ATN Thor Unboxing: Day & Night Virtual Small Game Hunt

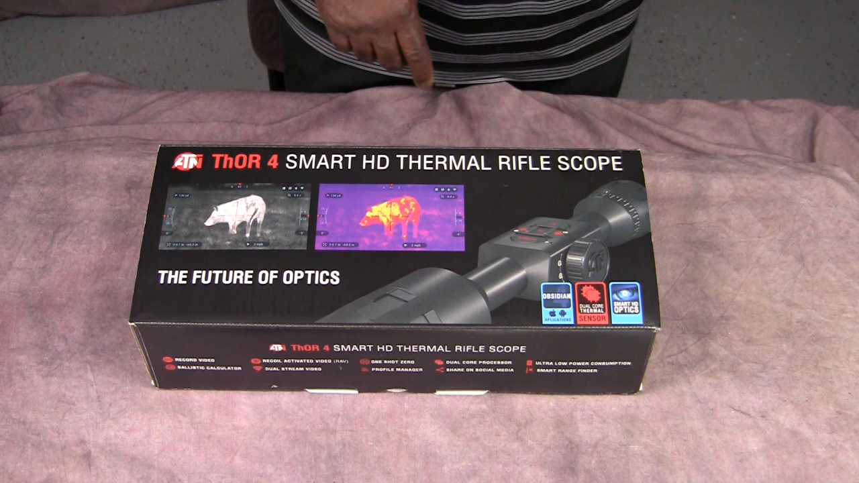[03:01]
And this thing here, from what I've seen, you know me, I do my research. I looked up there, but I found a lot of things that have gone wanting with this scope in terms of information about it that I'm going to really, really try to help with. I'm going to tell people who are buying this thing from beginning to end in terms of any frustrations I run into with it. But as you can see, it has the Smart Optics HD.
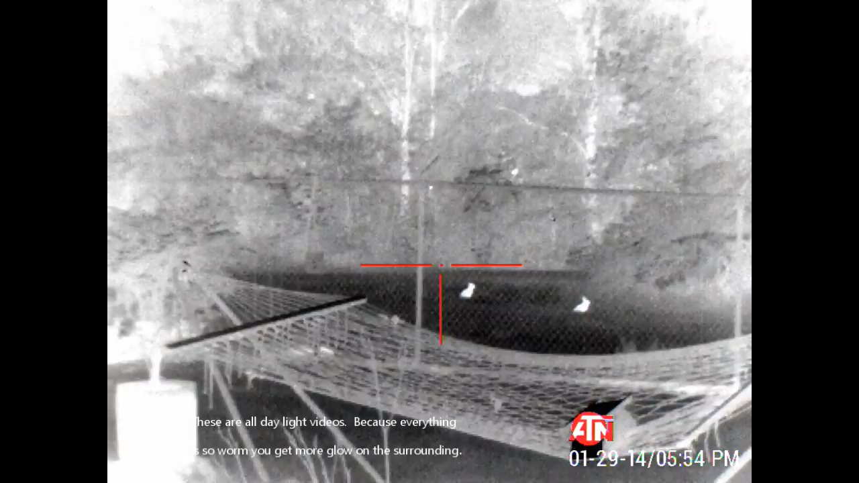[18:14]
Anyway, just another example of how effective this gun would be, even in daylight. Two rabbits at 30 yards.
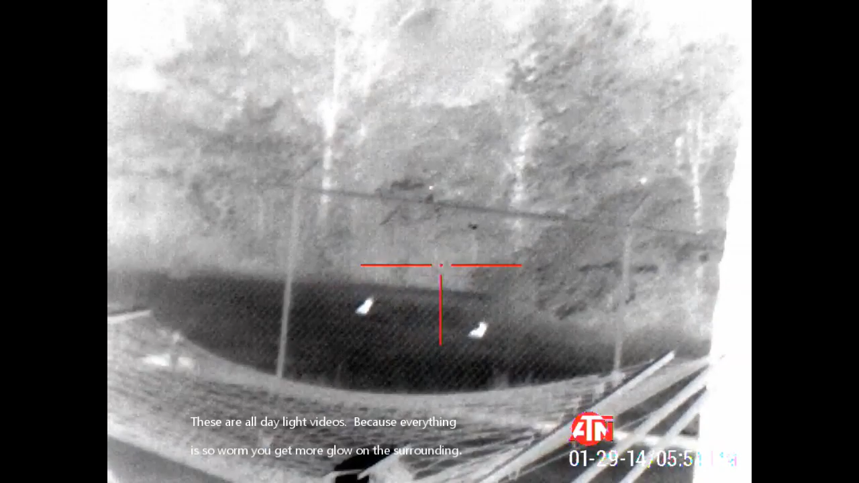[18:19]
See if I can get, see if I can work my way to 20 without them running.
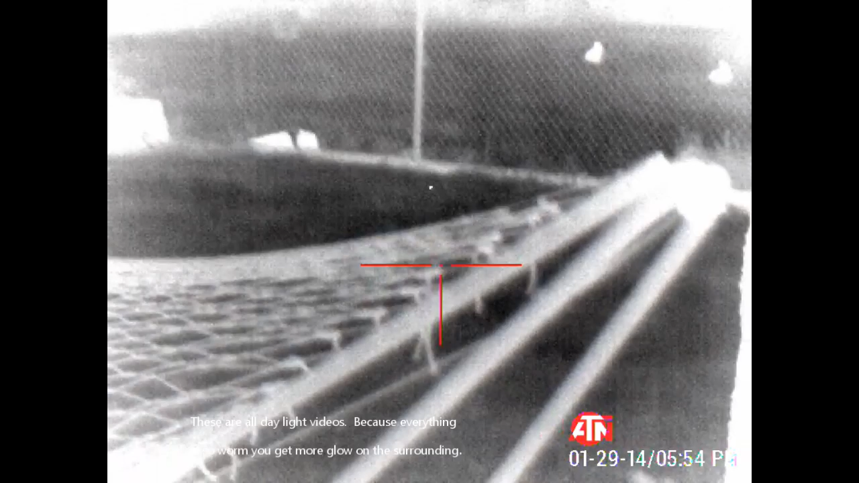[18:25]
We'll play a little virtual game if they let me get to this tree.
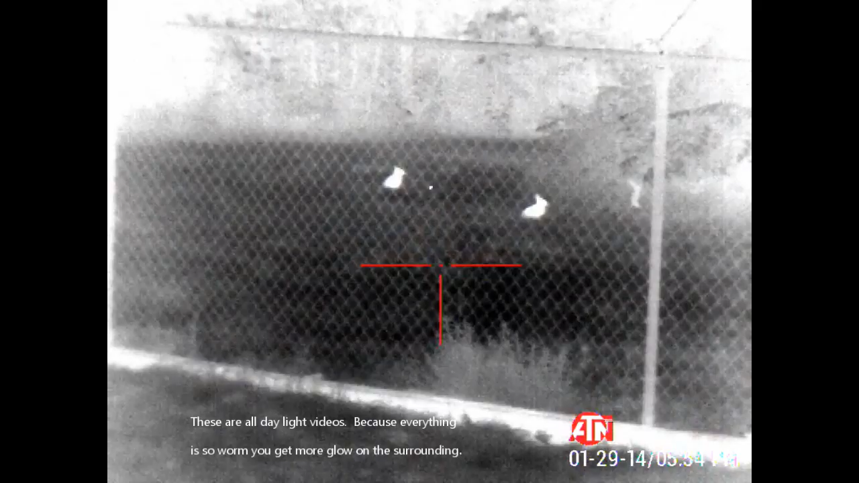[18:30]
Okay, I'm there. I would only be able to take out one of them.
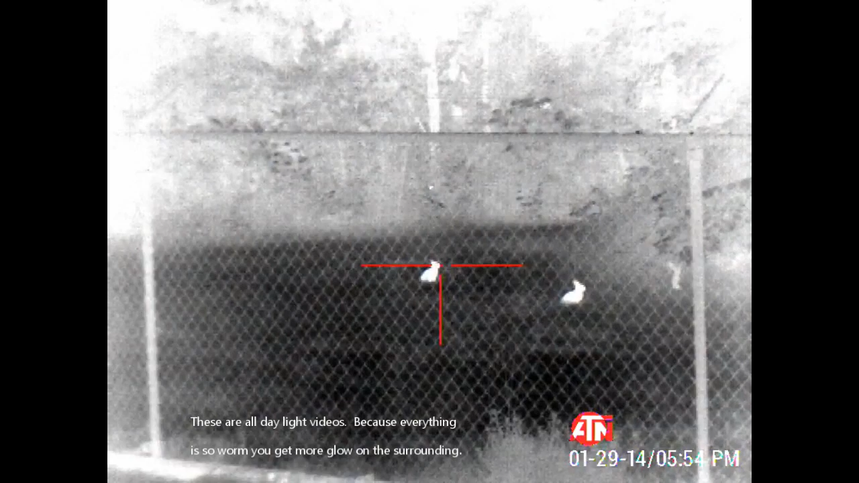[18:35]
And I gotta make sure I can fit it between things. So it'll probably be him. Pow!
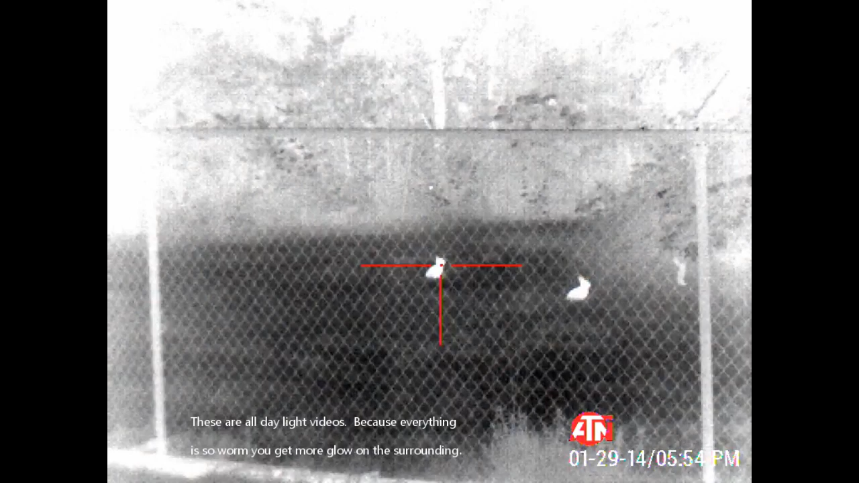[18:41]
Pow! I know you can see that little dot good on TV. But I'm telling you, this little scope, the other dot disappears. Another rabbit at about 25 yards. Another virtual game. I'm on a fence. Pow!
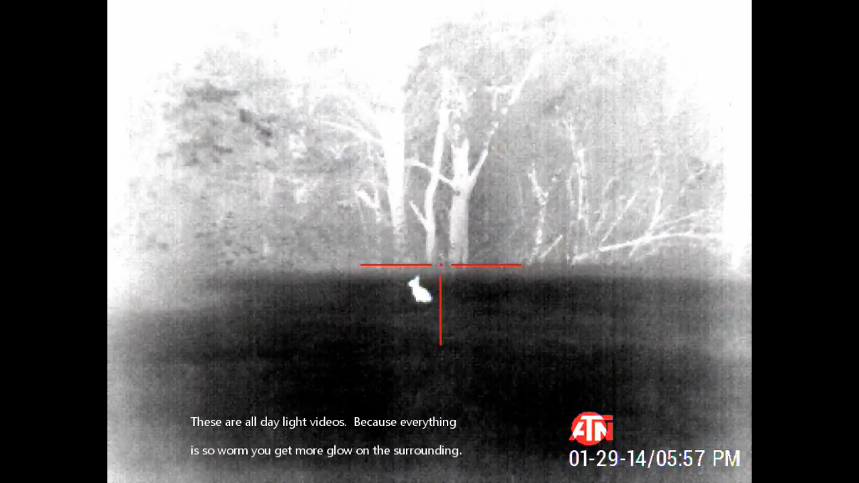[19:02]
Man, his lights would be out right now. This is a squirrel sitting
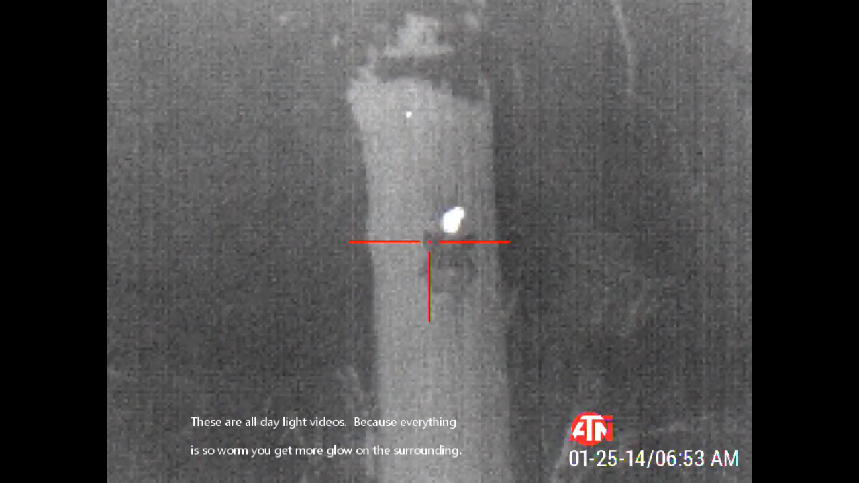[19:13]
on my little bird's nest. Just checking me out.
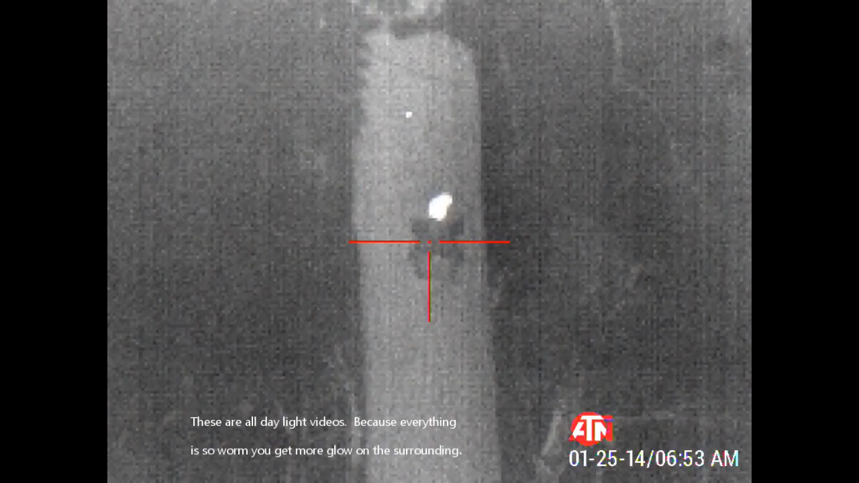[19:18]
And, uh, 25 yards exactly.
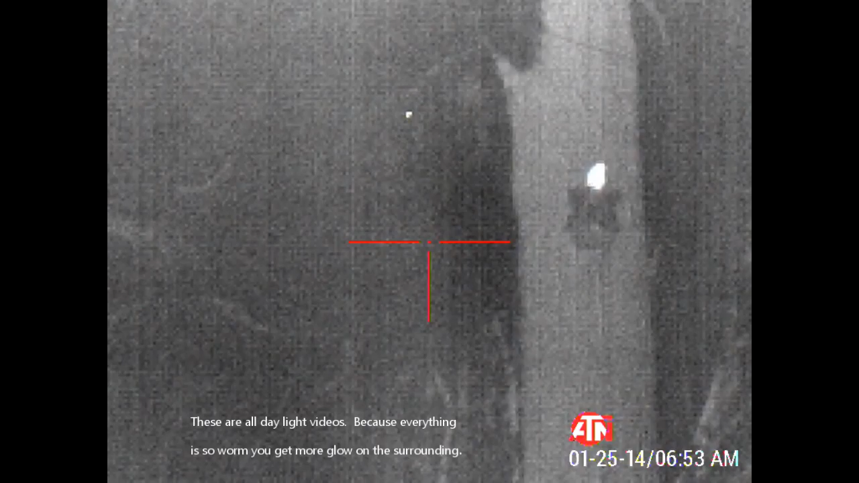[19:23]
This is another day shot. Uh, just demonstrating how this would be very effective hunting in the daytime.
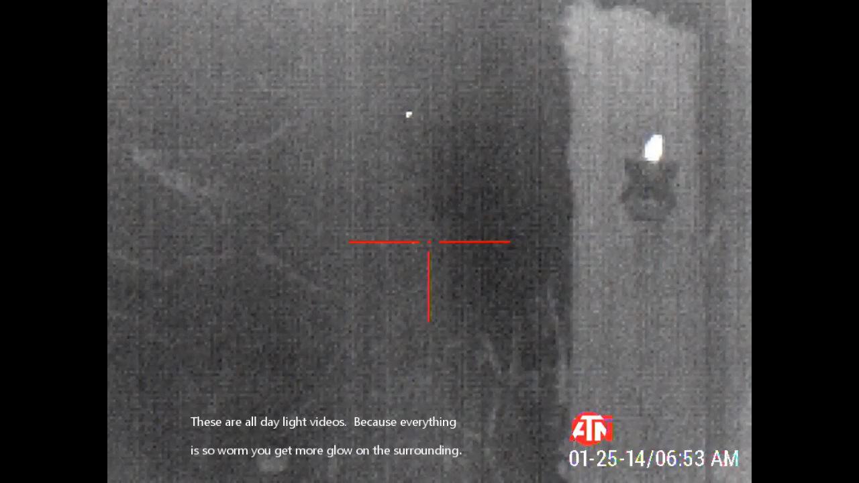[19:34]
And if you look over there, that squirrel right there is
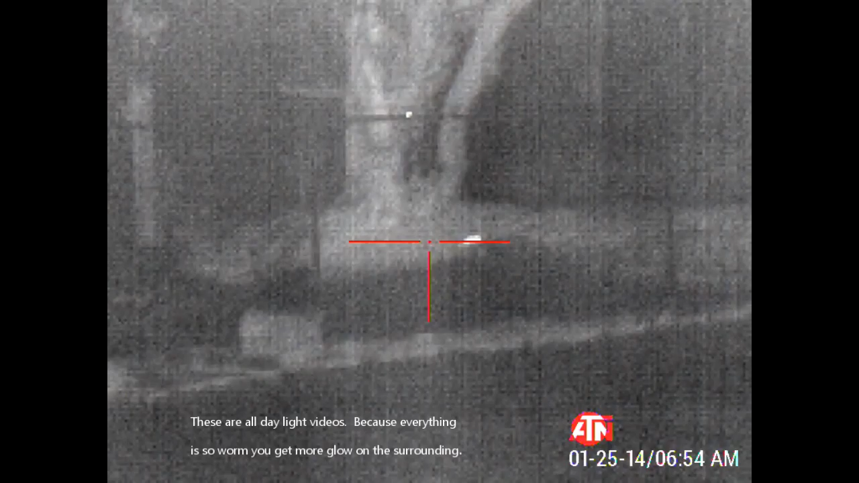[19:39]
a dominant squirrel because both of them were over there. And this squirrel here chased off the squirrel that ran over to the yard. And went up there.
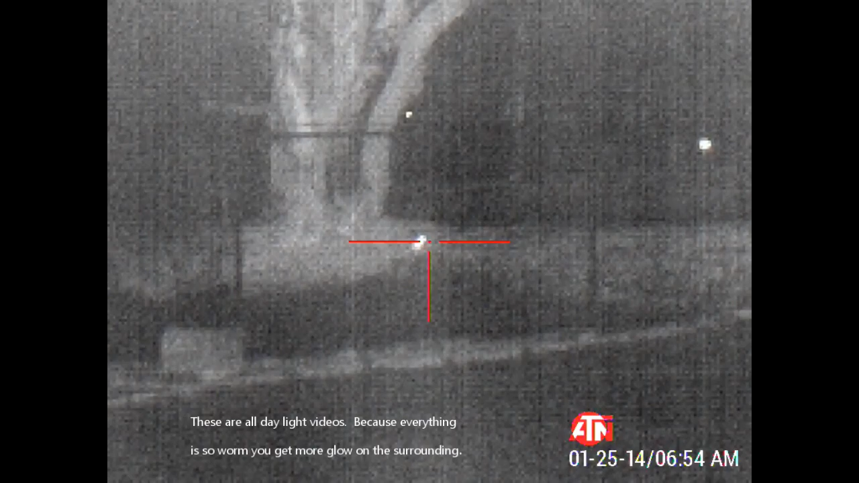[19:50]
And went up there and is now sitting there. So. Okay. So you can see just how effective this can be. Um. Put these back down.
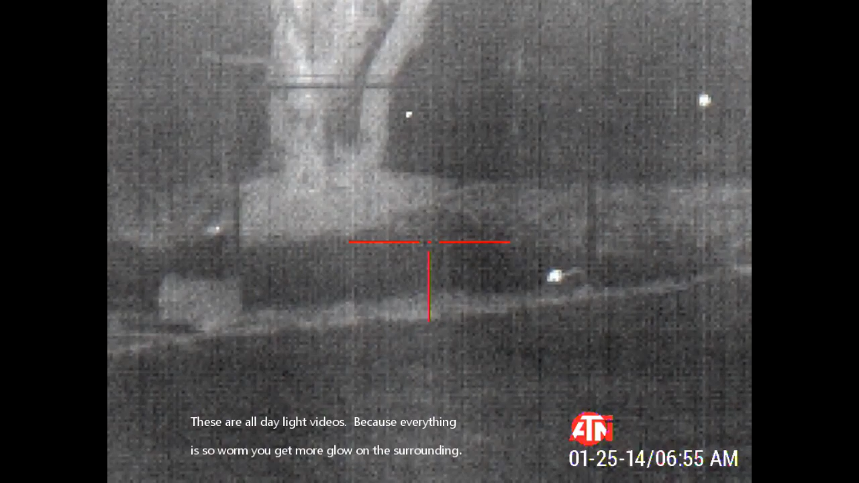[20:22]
There's this squirrel. He's running back over there. To the, uh, other feed pile. We will see if this other squirrel would tolerate him. No, he's stopping.
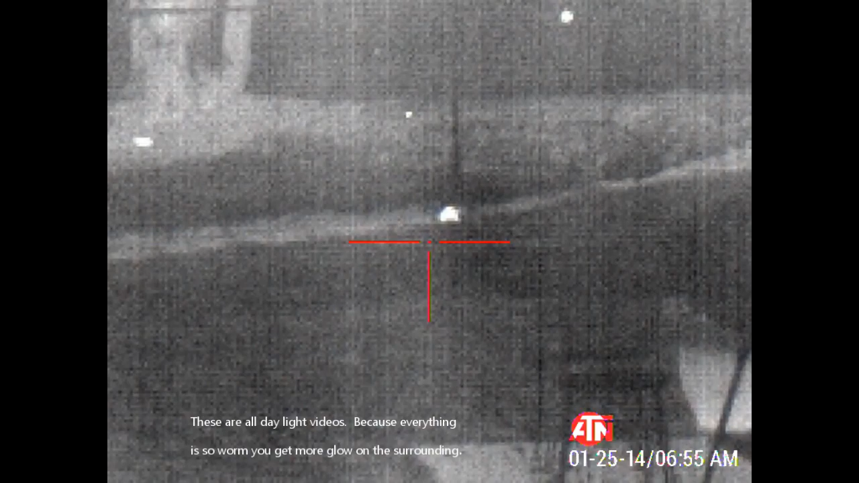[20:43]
There's definitely, uh, a dominant squirrel over there.
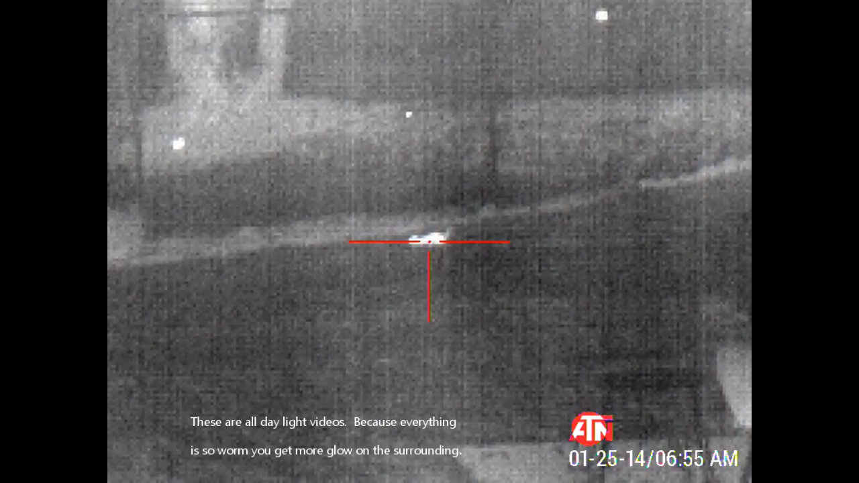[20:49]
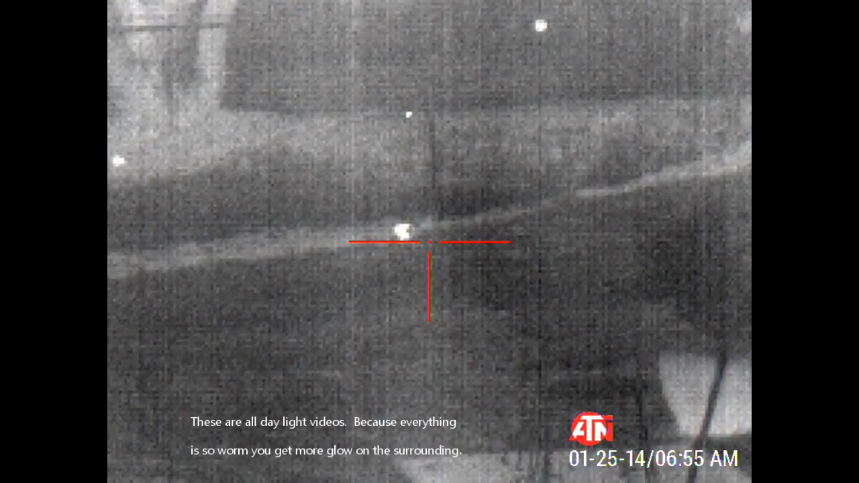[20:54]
And as you can see, he's coming back.
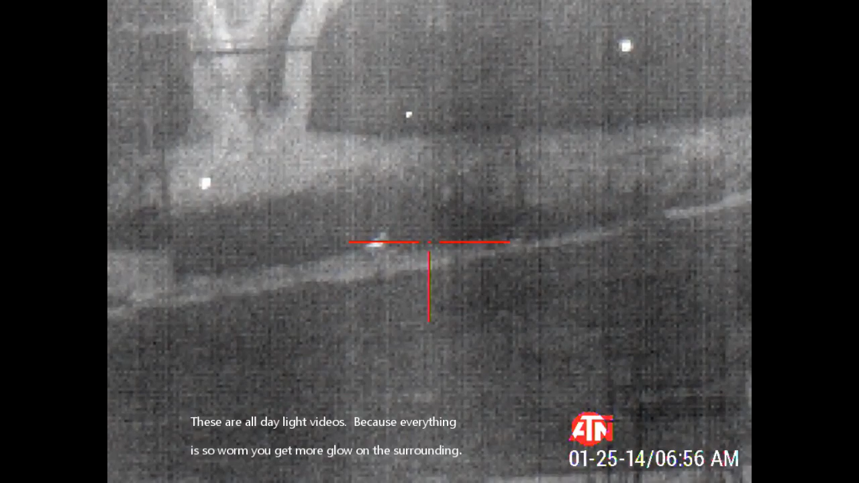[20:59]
Because, uh, he does not want to mess with that squirrel that just tried to beat him up.
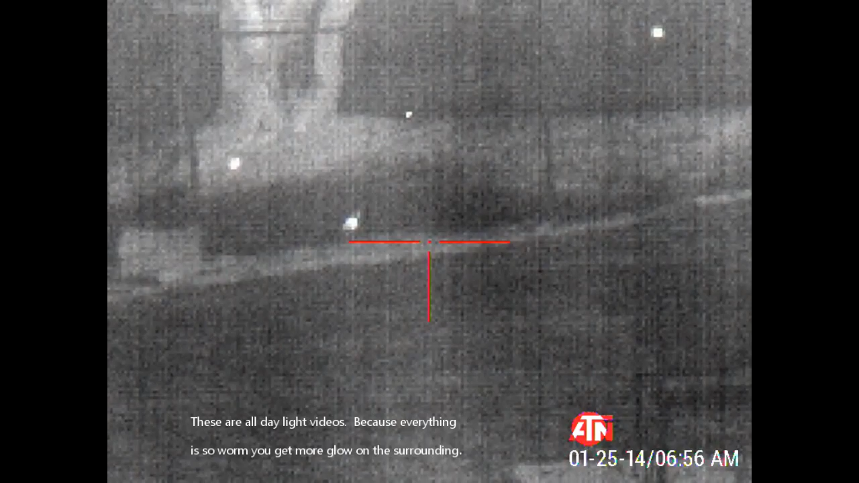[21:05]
Got a lot of acorns in the yard. And that's why he's here.